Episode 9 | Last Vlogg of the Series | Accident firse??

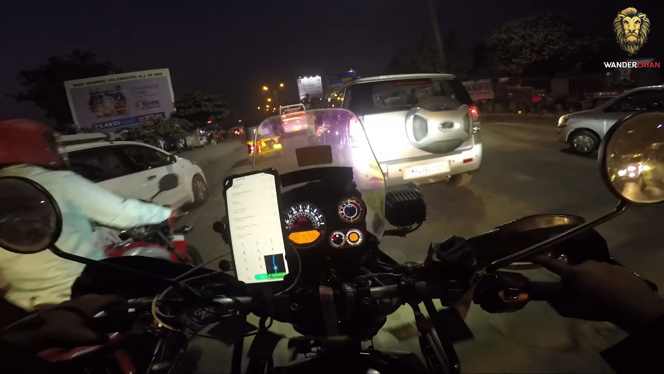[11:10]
सो विद इन वन एंड हाफ आवर पहुँचेंगे, कोई 8:30 बजे पहुँचना ही है।
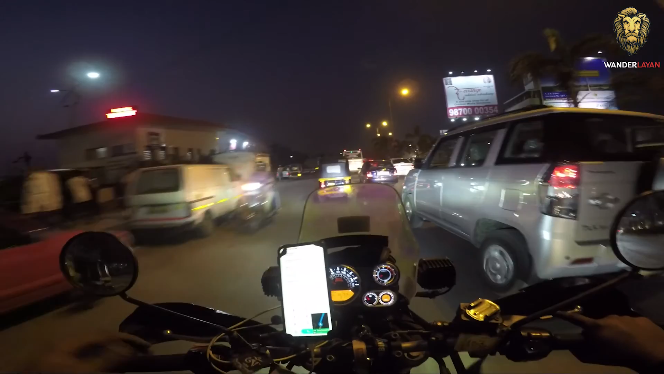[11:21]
आते ही मुंबई ने एक्सपीरियंस दिला दिया अपने गर्मी और ट्रैफिक का। बाप रे, लगेज लोडेड कैसे लेके जा रहा हूँ मेरे को ही पता है, इसलिए मैंने ग्लव्स भी खोल दिया। चलो भागा जाए और सीधा मैं बिल्डिंग में मिलूंगा।